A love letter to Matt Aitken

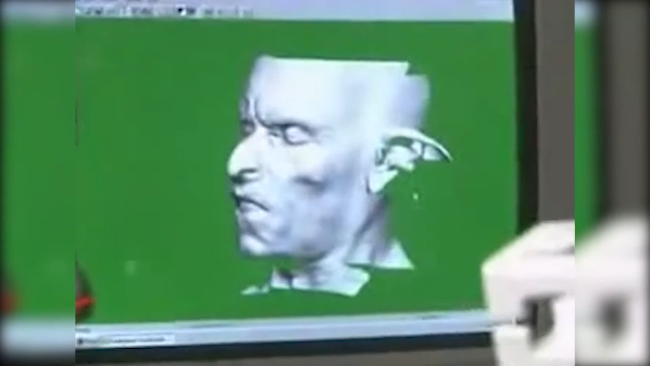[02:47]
It looks like waving this wand over the face and it literally scans it in.